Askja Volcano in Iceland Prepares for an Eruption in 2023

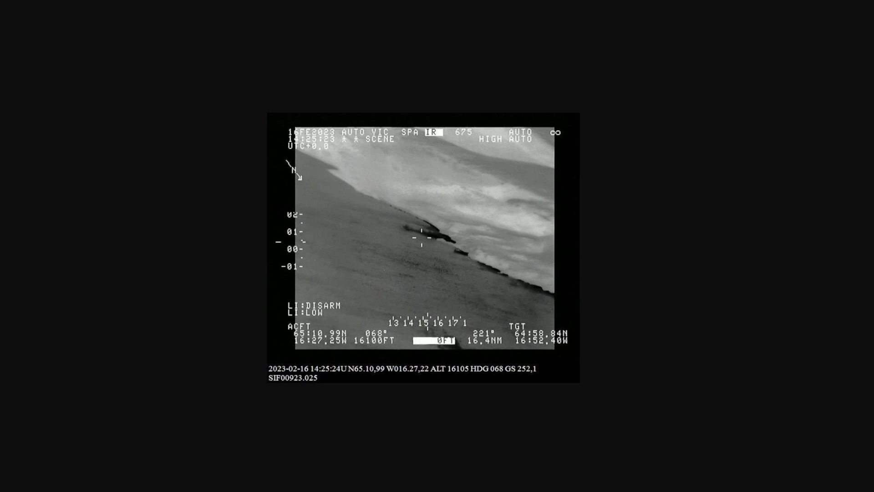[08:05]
Then we move on to a series, two pictures here. And this is from February 16th. And it said the TFSIF, I signed a Coast Guard aircraft, flew over Aska and the surrounding area. And the indications of the flight were that there was increased activity in the area, which they're interpreting as land elevation changes in the recent months, seismic activity, rapid changes over the ice cover of Lake Oskova since the beginning of February 2023.
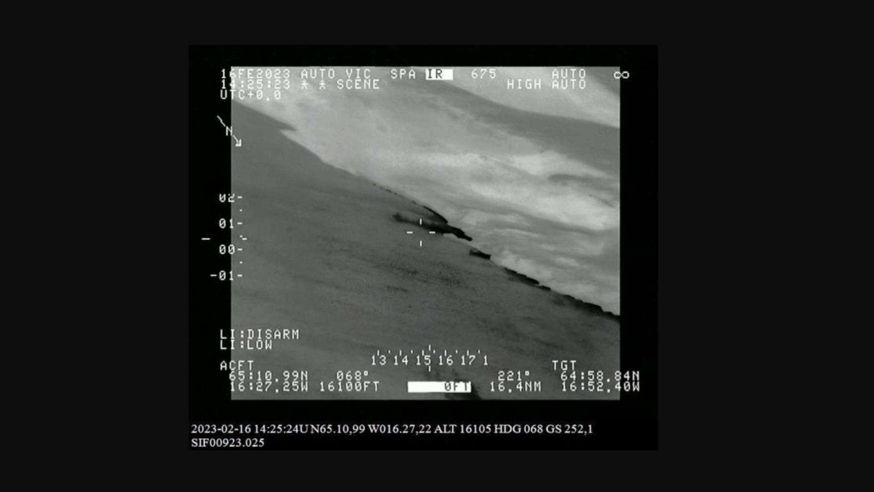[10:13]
During the flight, a dense formation of steam was observed over part of the geothermal area and plumes of steam extended well out onto the water. So super interesting here. Let's just jump to the next picture here as we're talking about this. So the eastern part of the lake, again, covered with icebergs and pieces of ice, small glaciers that seem to have broken up due to the wind and waves rather than direct melting, is what they're saying. And it seems likely to them that an increase in the activity of the geothermal areas in the western part of the lake and corresponding melting of the ice cover there caused the melting process to begin. But as a result, the vertical mixing of the water calm,
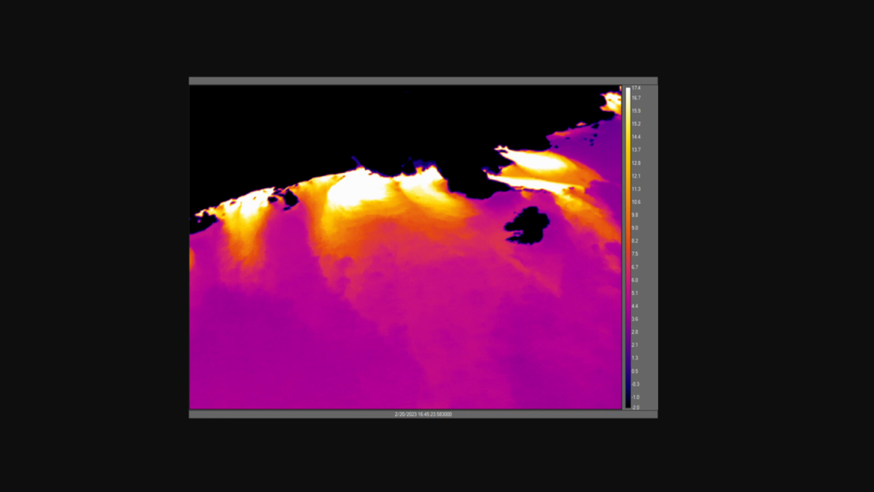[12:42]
where the lava meets the Caladria Falls. So there's a couple of pictures here I'm going to go through. And several thermal plumes extended into the lake. So the planes did all this. We can just go to the next one. This is another.
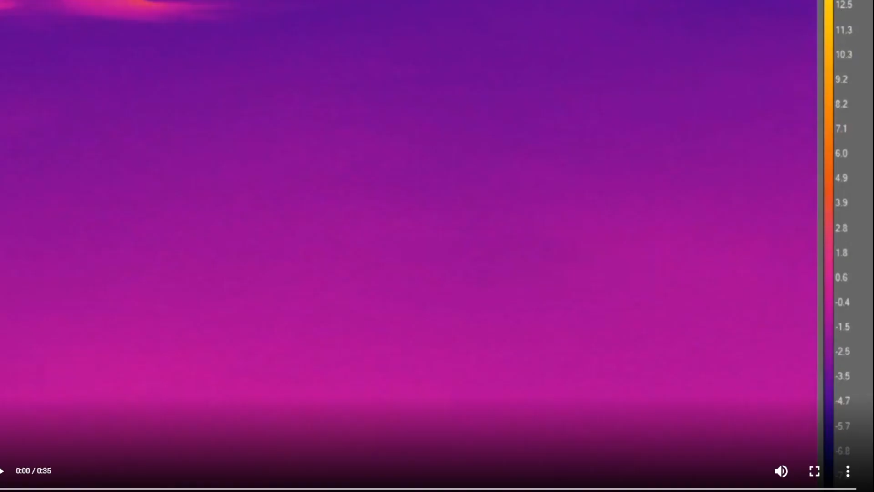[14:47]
And then one thing is, I'll play this as we're sort of wrapping all this up.
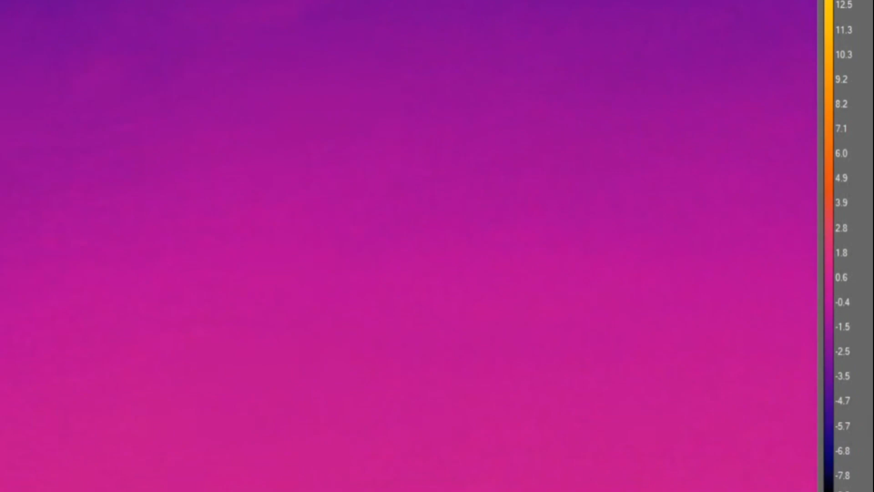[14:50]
This is the video of the thermal camera that they had on that flight of this lake and of this area.
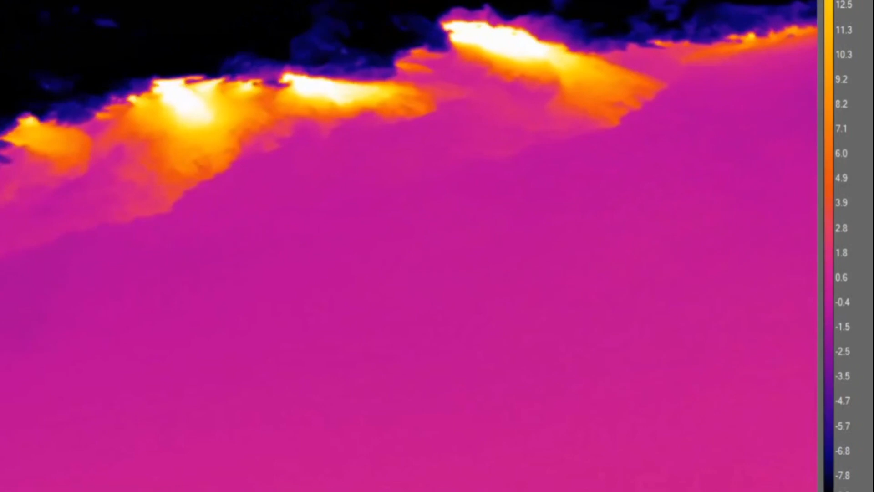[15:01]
And you can see quite clearly, and again, on the right-hand side, you can see the temperature, sort of mapping the temperature legend of this. You can see the intense temperatures that they have at certain points coming into the lake and melting that ice. So it's quite intense.